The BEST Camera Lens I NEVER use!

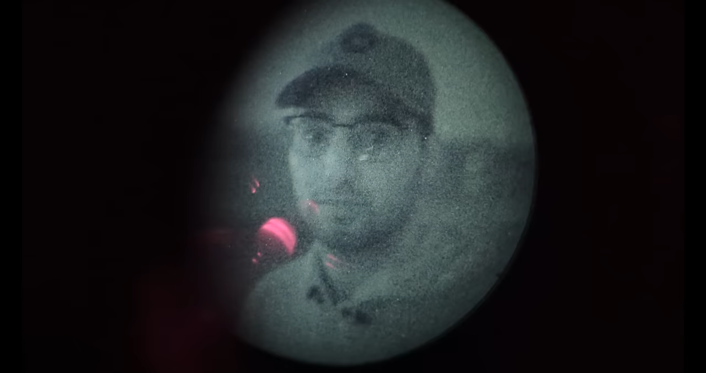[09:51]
it let's turn it around so that is the northern lights
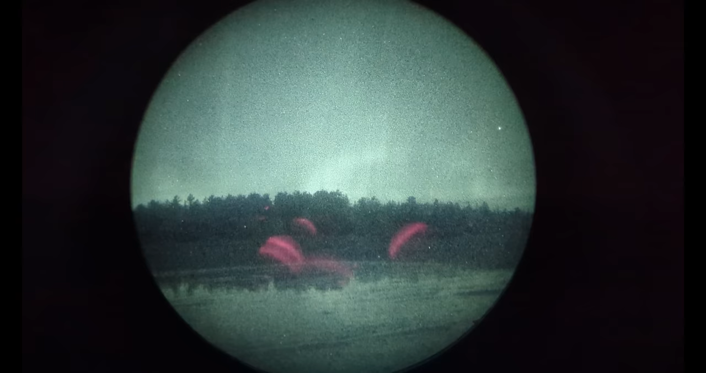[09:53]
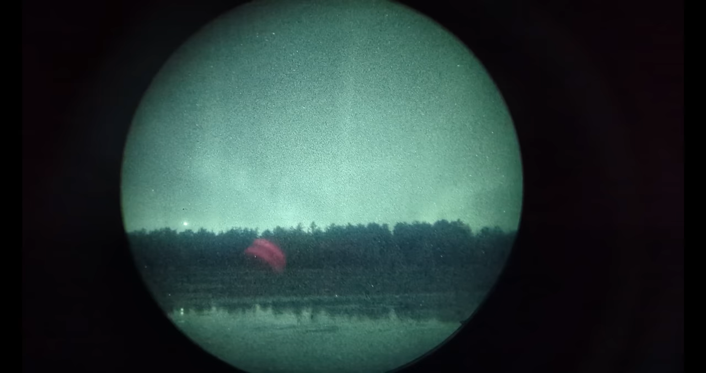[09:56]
right there we've got like these what'd you call them sprites that just kind of like
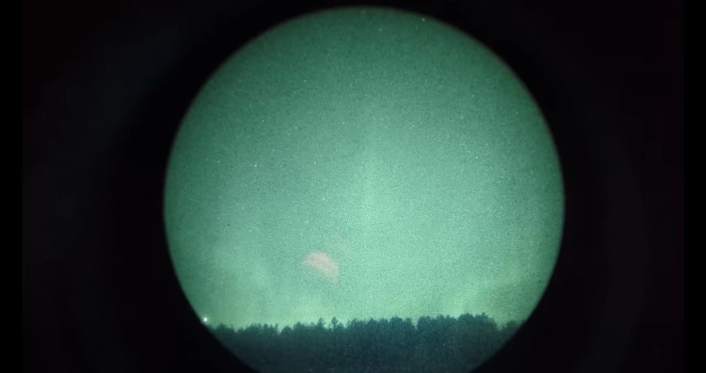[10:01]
stick up so you can kind of see it with your naked naked eye but with the night vision because it's intensifying the light you can see it a lot better so we're going to grab some photos of it because it looks really cool